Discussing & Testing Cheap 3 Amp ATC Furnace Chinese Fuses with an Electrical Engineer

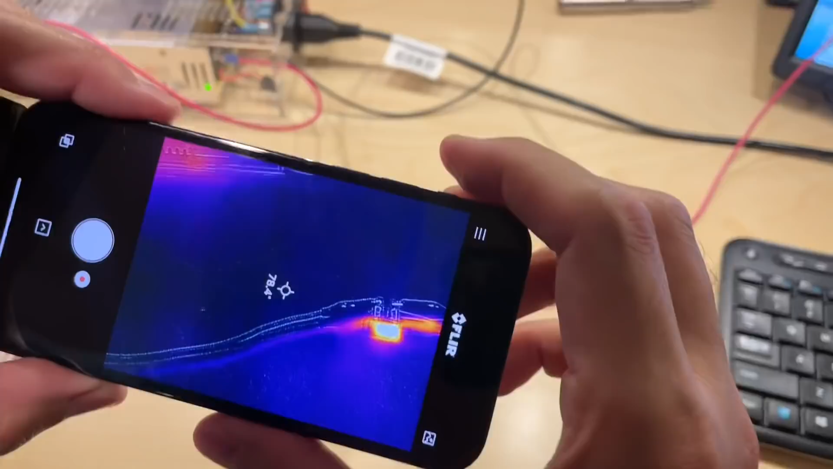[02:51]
so we have 130 degrees wow
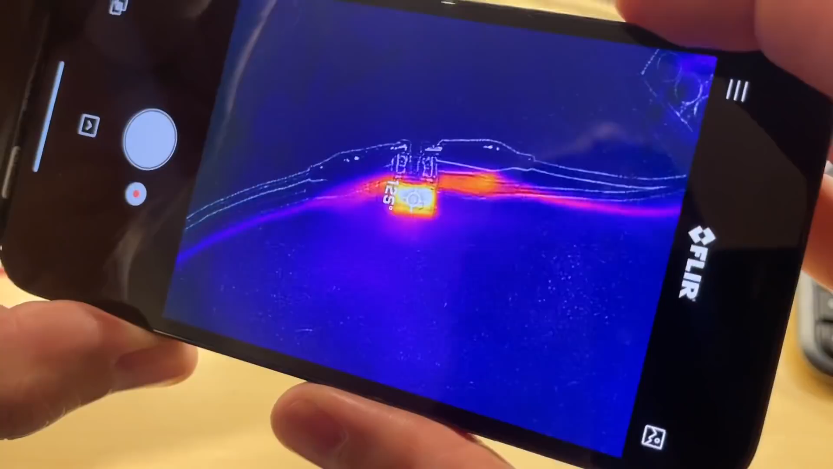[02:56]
but the most of the heat generating from that little
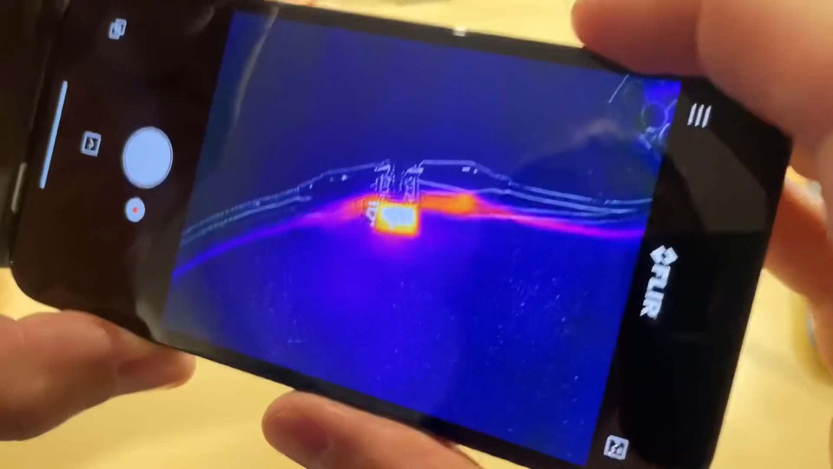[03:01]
filament that's right there or whatever you want to call it keep cranking
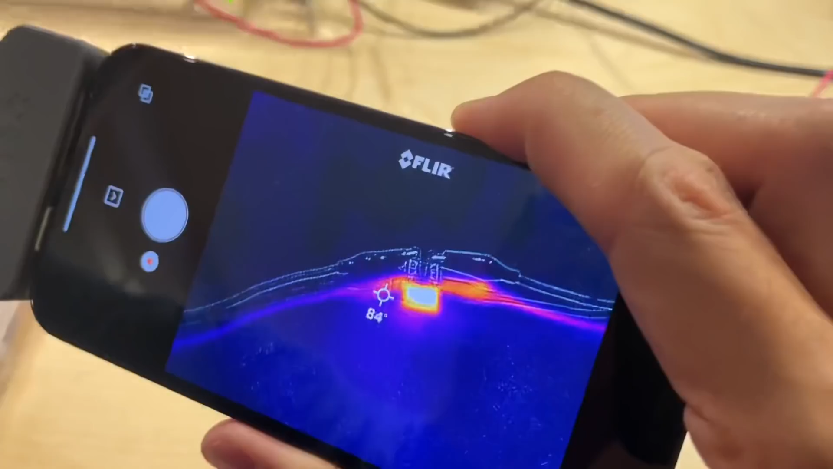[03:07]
that's at 3.8 amps point eight okay let's watch this point nine
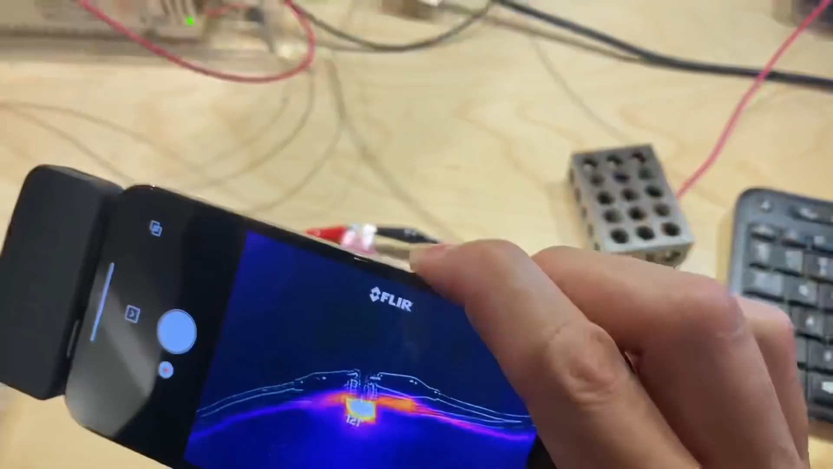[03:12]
four four point one four point two